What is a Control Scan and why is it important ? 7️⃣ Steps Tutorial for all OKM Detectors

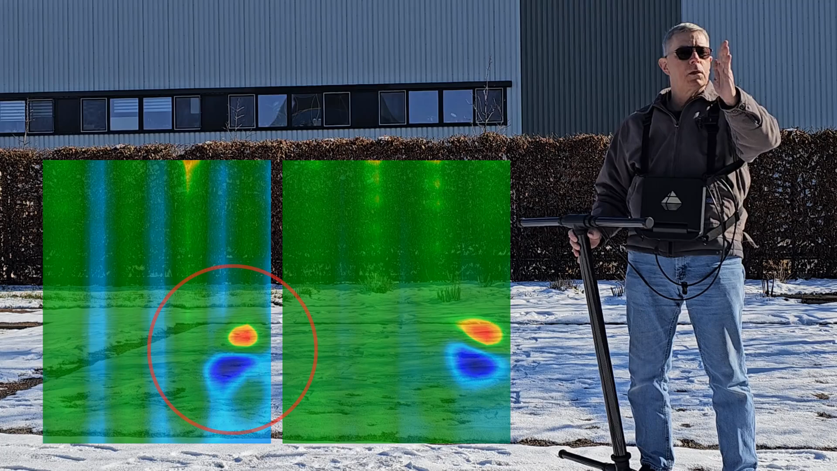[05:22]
You'll see, uh-huh, in this direction I have a hit, in this direction I have a hit, and in this direction I have a hit.
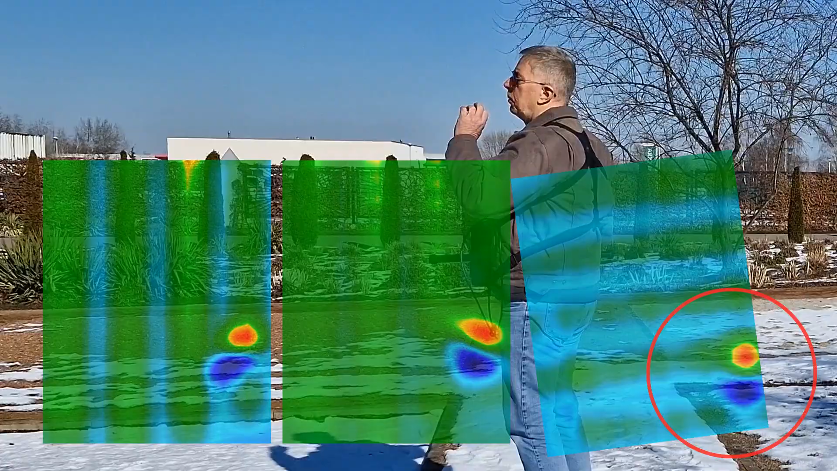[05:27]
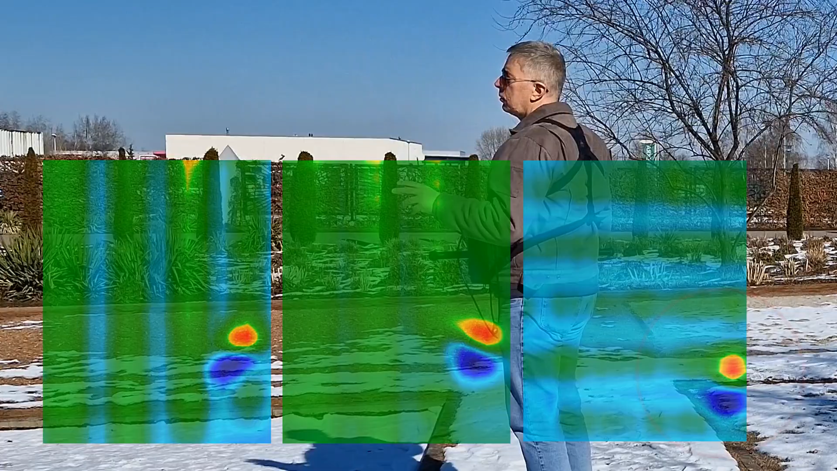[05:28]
You'll put all three of the scans together and show you how we're going to break down our scan analysis.
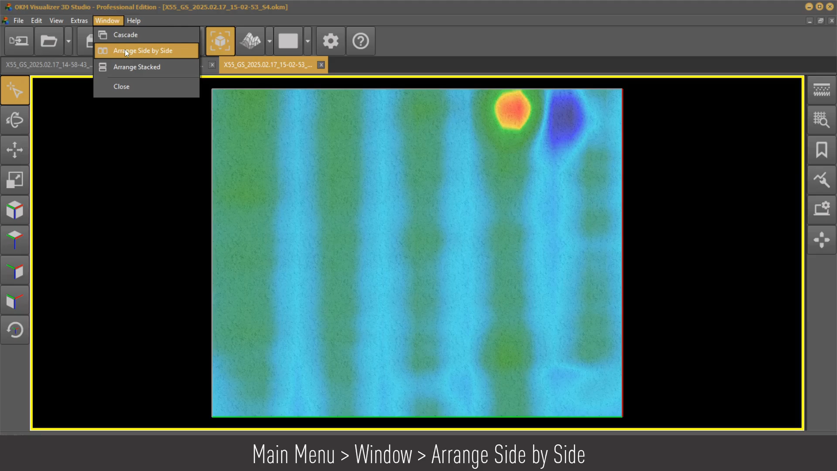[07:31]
How do I know that it's there? As I look here in my windows, you're going to see I'm going to arrange side by side.